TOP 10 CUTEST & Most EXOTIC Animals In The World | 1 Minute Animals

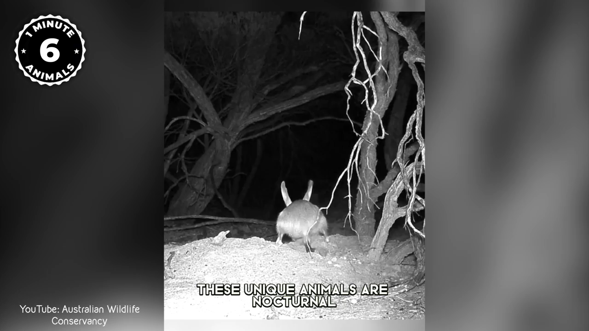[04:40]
These unique animals are nocturnal, and they spend their days in underground burrows where they sleep, avoiding the heat of the day.